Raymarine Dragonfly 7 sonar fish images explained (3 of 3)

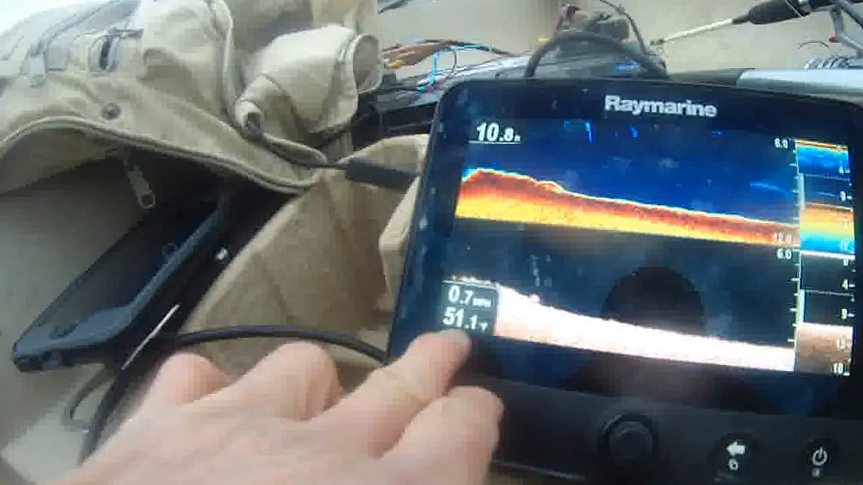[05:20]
51.1 degrees. The water temperature is a lot warmer, 51.1 degrees.
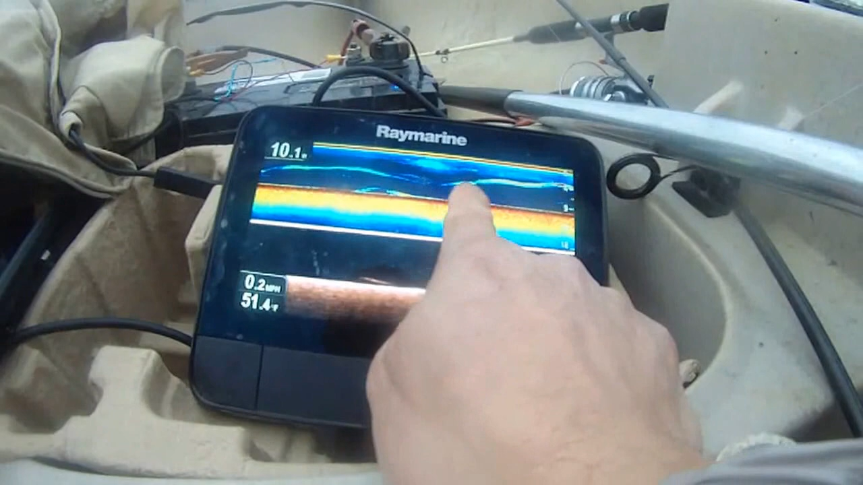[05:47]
On screen: water 51.4°F, speed 0.2 mph
That's a fish. It's about 10 feet deep right now.
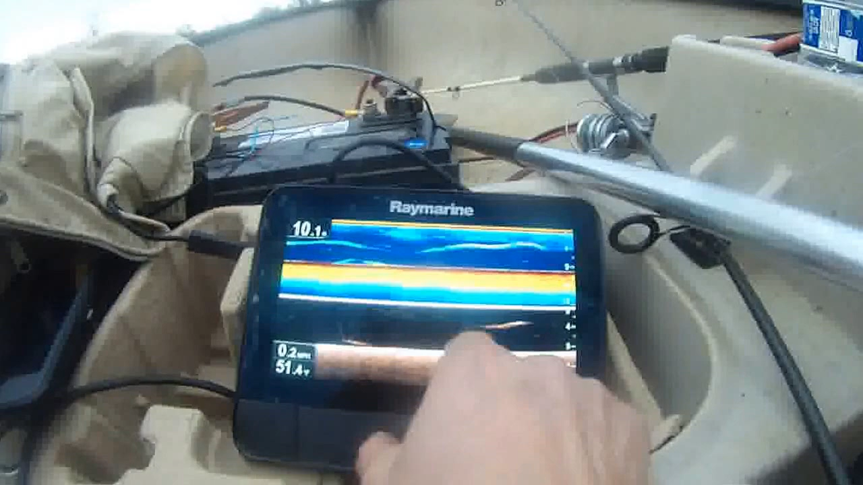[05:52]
That's a fish. Big fish. Probably catfish or something, that one.
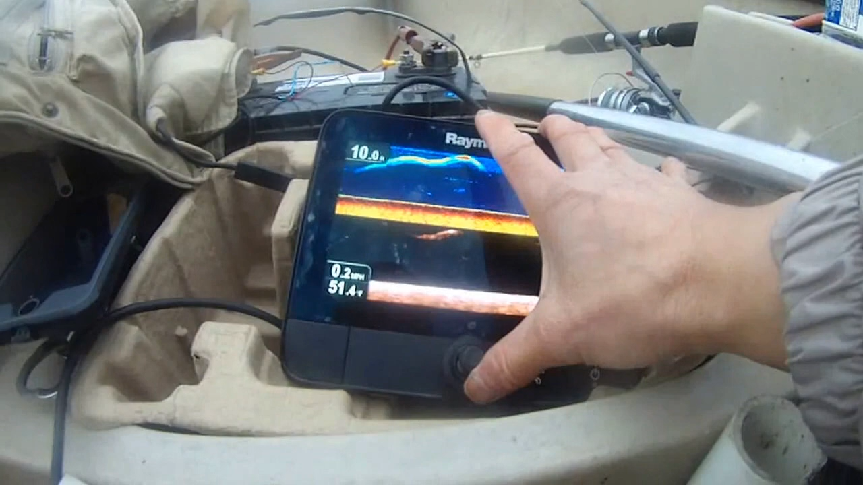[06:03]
On screen: water 51.4°F, speed 0.2 mph
Fish. You can see the fish.
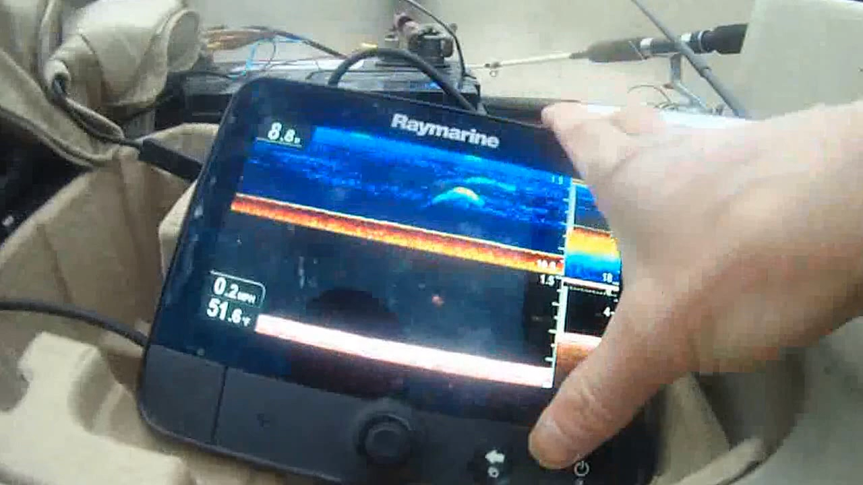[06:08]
On screen: speed 0.2 mph
That looks like two fish. One, two. One, two.
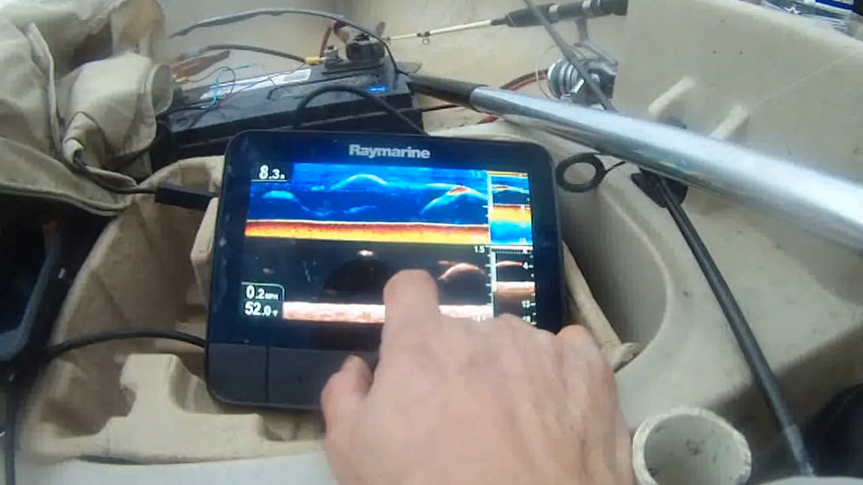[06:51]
On screen: water 52.0°F, speed 0.2 mph
Oh gosh, these are all big fish.
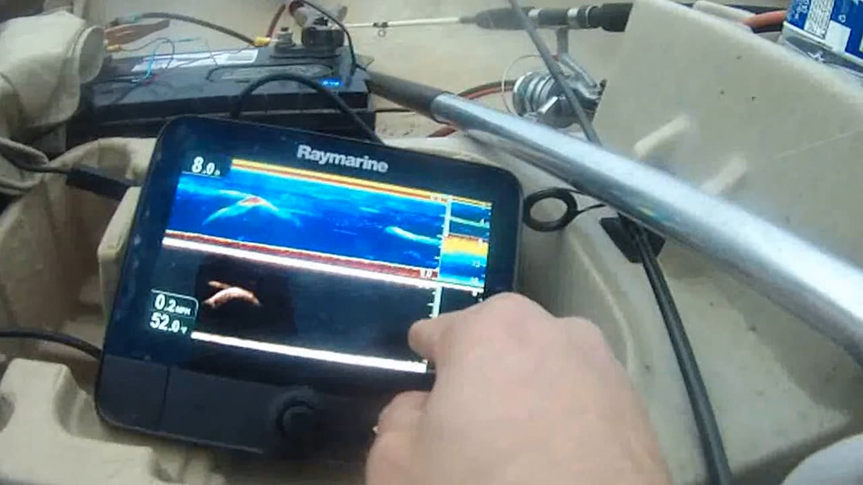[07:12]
So they are here. See, there's more. One, that looks more like a fish.
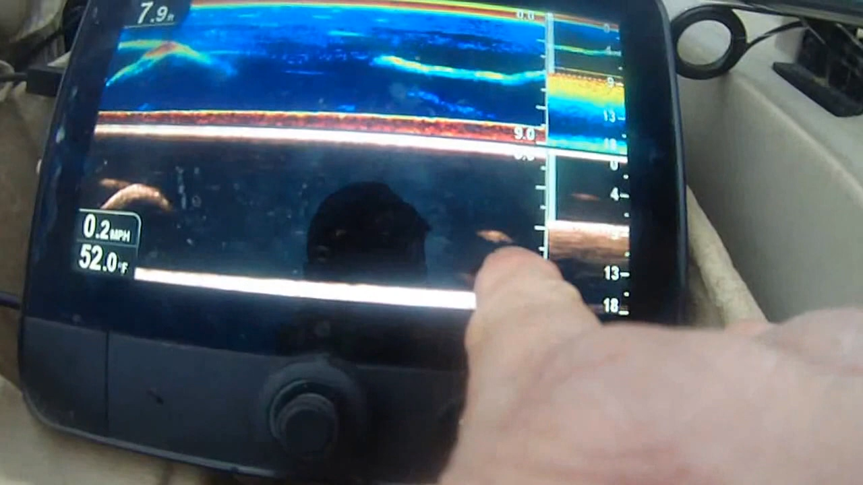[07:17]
On screen: depth 7.9 ft, water 52.0°F, speed 0.2 mph
This transducer, I'm not 100% positive.
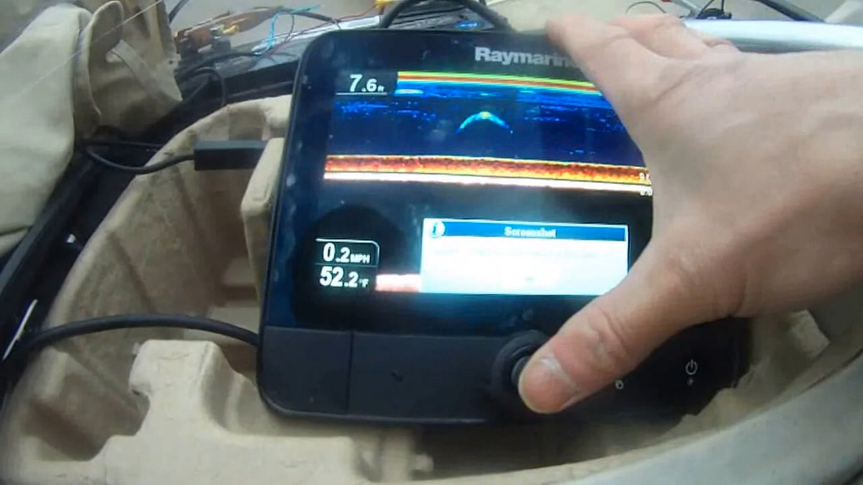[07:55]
On screen: depth 7.6 ft, water 52.2°F, speed 0.2 mph
Well, the water temperature up down here is 52.2 degrees.
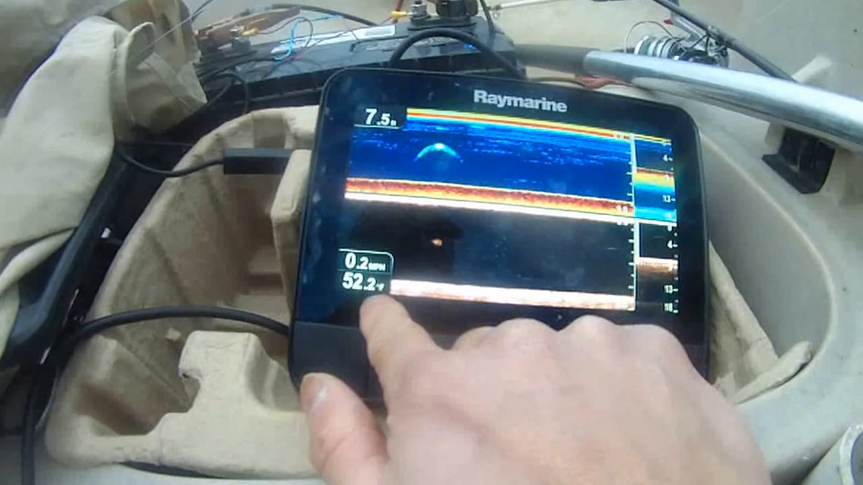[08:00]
On screen: speed 0.2 mph
No wonder I have some floating suspended fish here. The depth is only 7.5 feet.
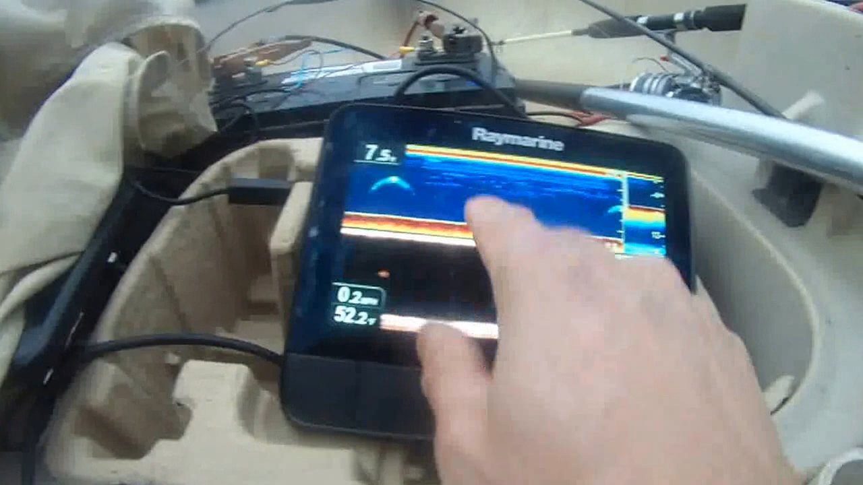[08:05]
You can see there's more here. You know, there's more fear here.
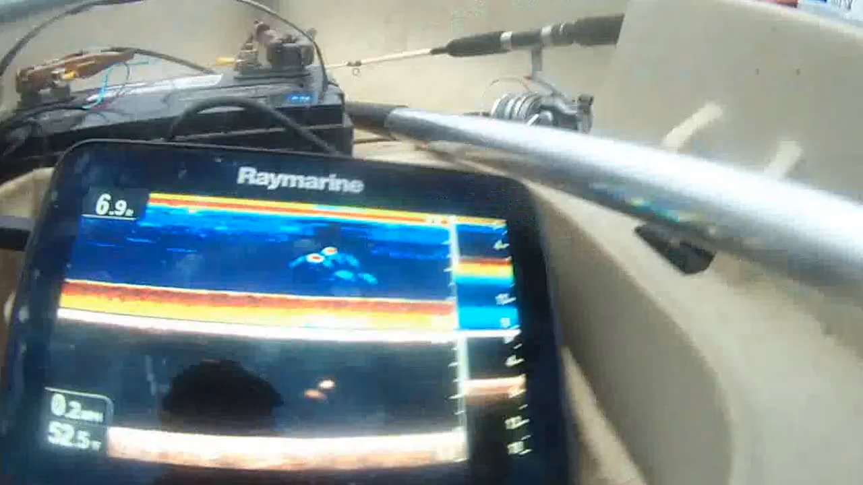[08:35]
Two over here, you know, two here, see?
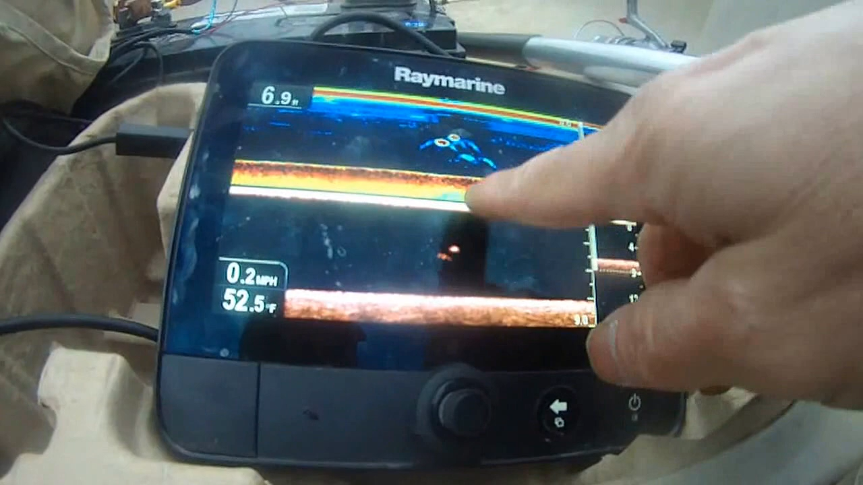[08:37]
On screen: water 52.5°F, speed 0.2 mph
Maybe a little bit of small fish behind, follow.